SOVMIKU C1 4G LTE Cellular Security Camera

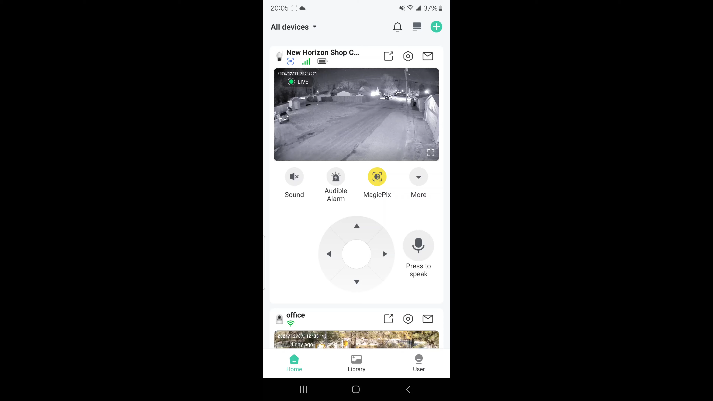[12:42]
as you can see there and then go back as you can see we've gotten a little bit of snow today